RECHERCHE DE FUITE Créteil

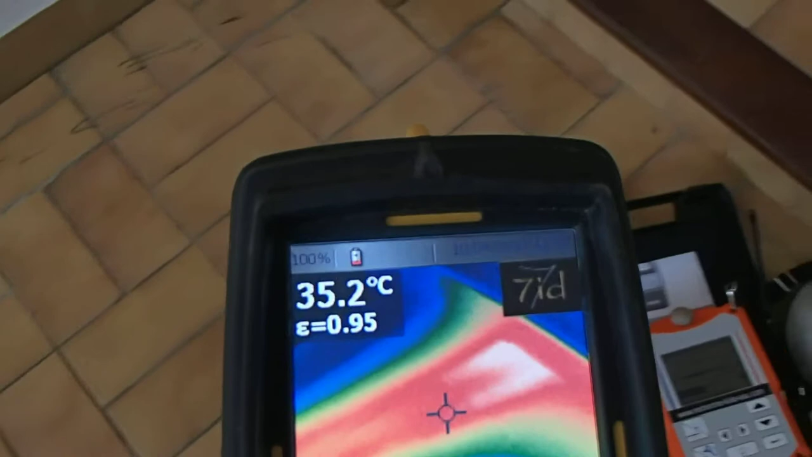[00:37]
On screen: spot 35.2°C
et la fuite se trouve exactement ici, et là, hop.
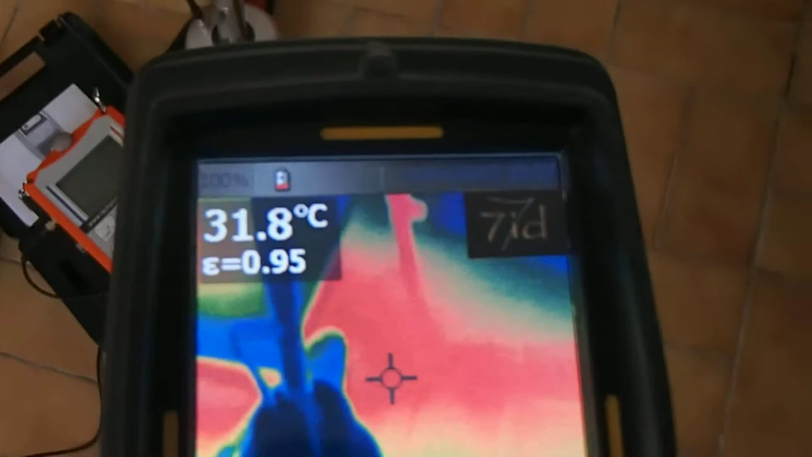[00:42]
On screen: spot 31.8°C
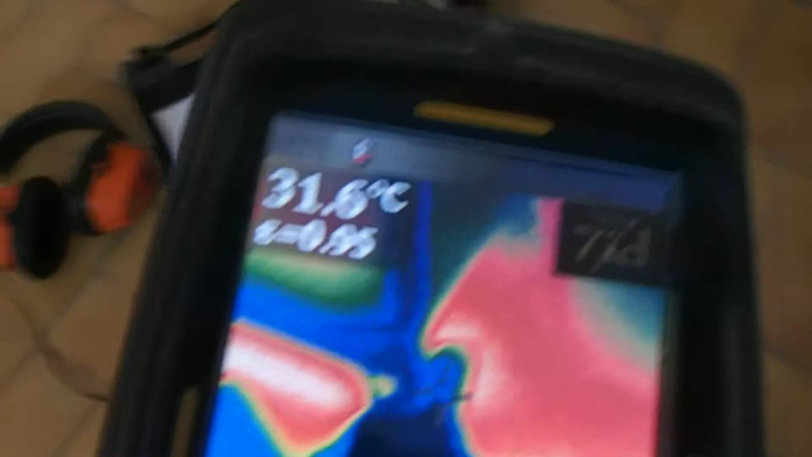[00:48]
Il y a bien deux alimentations, une alimentation allée et le retour.
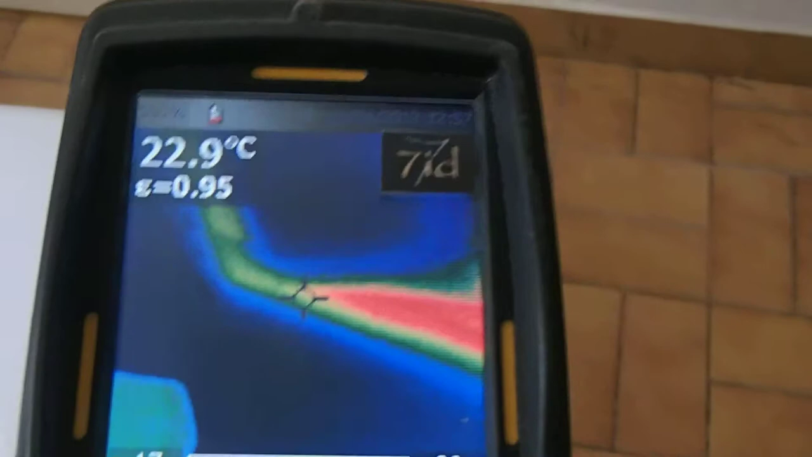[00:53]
On screen: spot 22.9°C
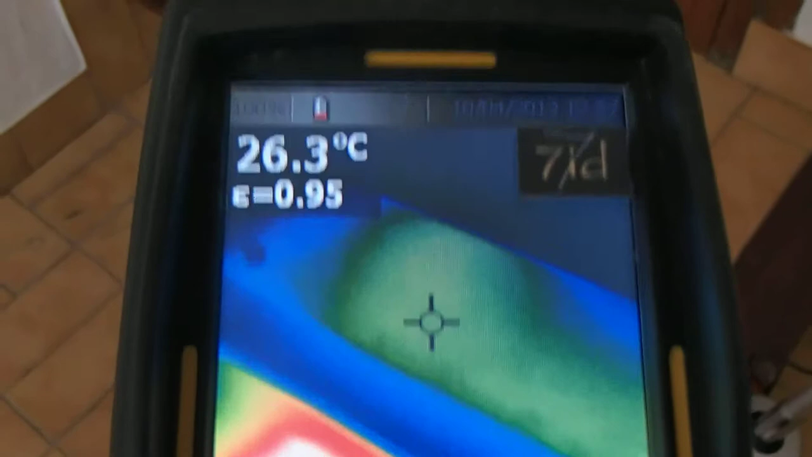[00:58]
On screen: spot 26.3°C
Il y a tout cas au rire ici, recherche de fuite effectuée.